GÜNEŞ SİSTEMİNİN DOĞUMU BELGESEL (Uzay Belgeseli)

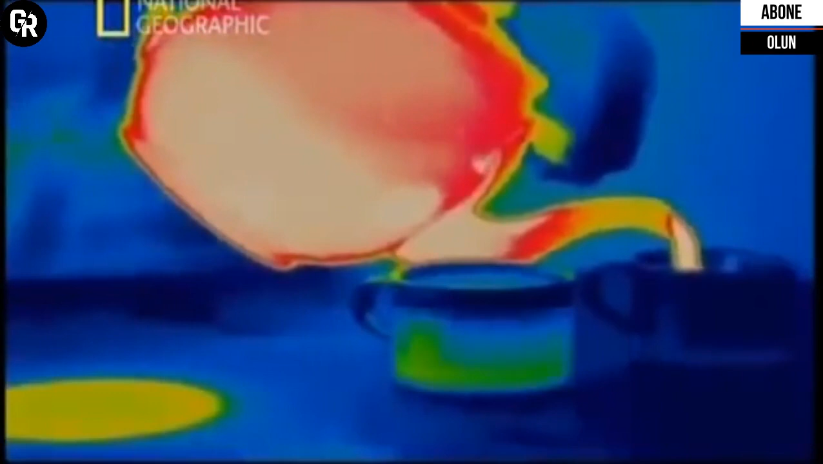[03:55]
Enfraruj ışığının dalgaları normal ışığından daha uzundur. Böylece tozlar tarafından dağılmazlar.
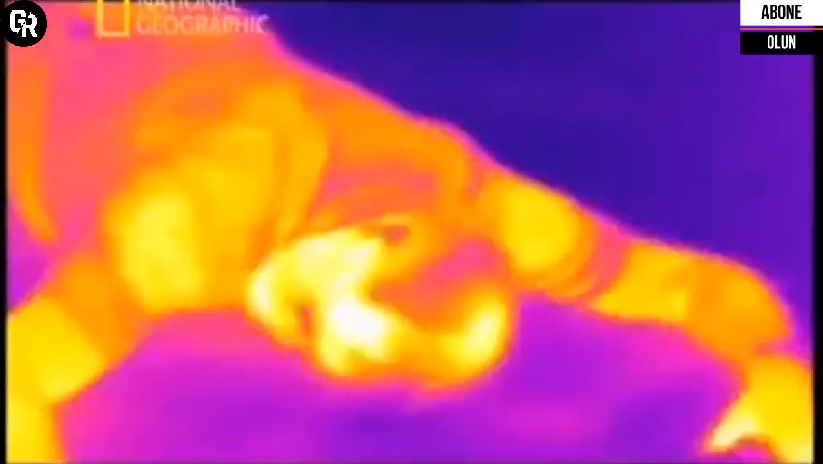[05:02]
Burada biri var, hadi. Sorun yok, seni çıkartacağız.